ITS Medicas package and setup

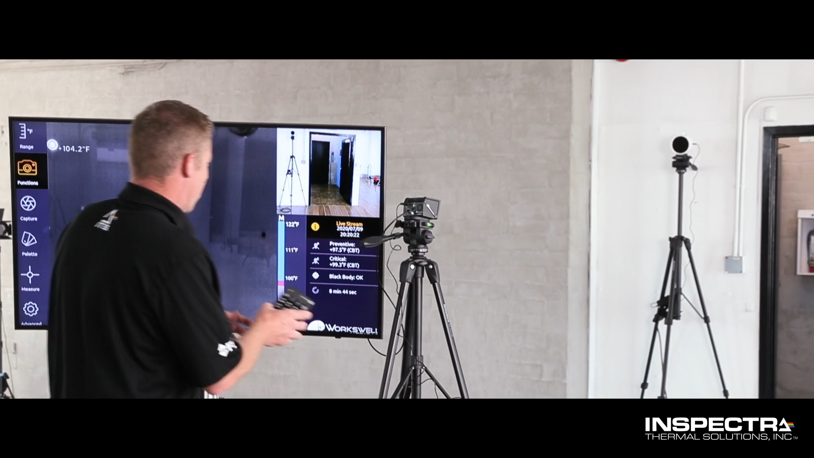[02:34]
On screen: spot 104.2°F
I'll show you once you get into the function,
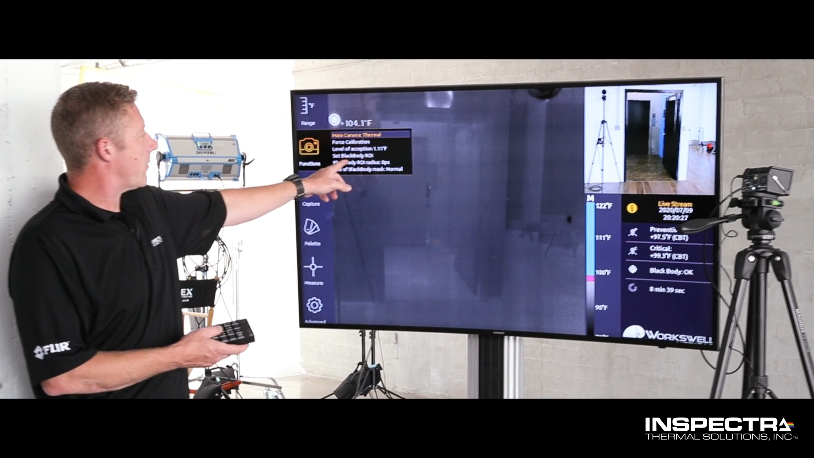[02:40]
this is where you'll set your black body range of interest here, the ROI. You can see that I've put my red circle here, which I can move around.
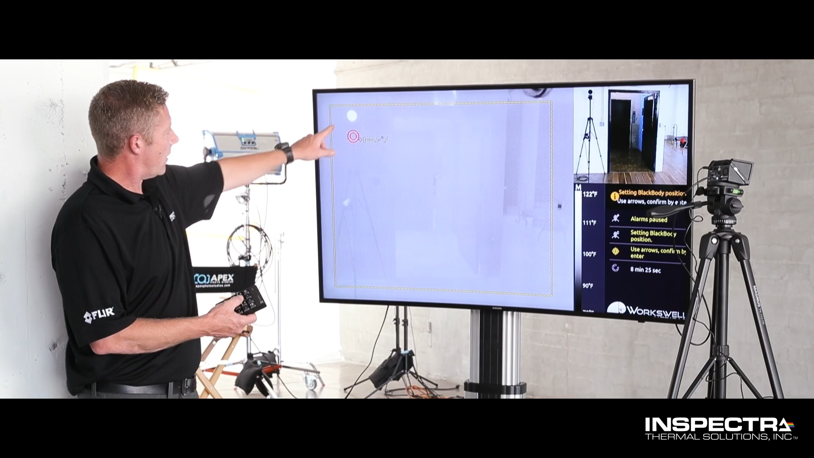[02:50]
I need to stick it on my TCM and size it appropriately. Hit enter.
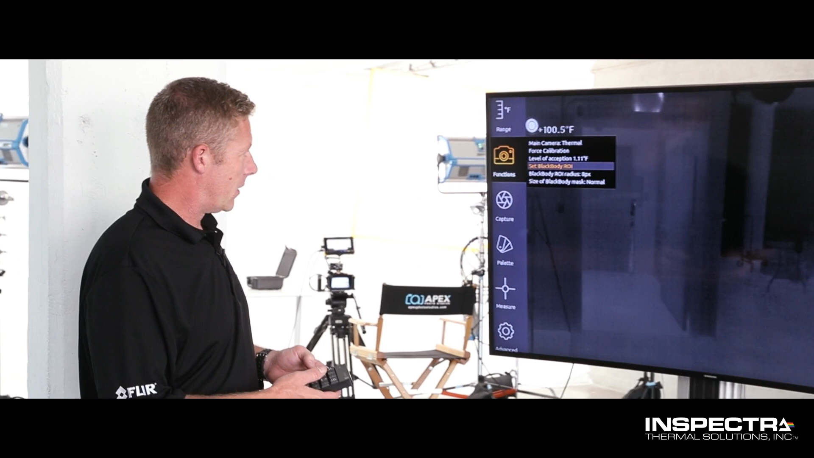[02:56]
Now the camera knows its temperature, 104 degrees,
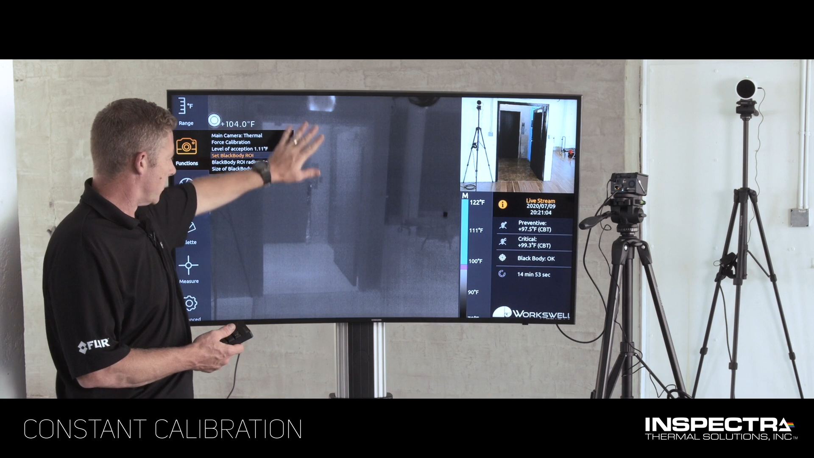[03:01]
On screen: scale top 122°F, scale bottom 90°F
and this will set your baseline for all of the temperatures coming in for all of the people you'd like to evaluate.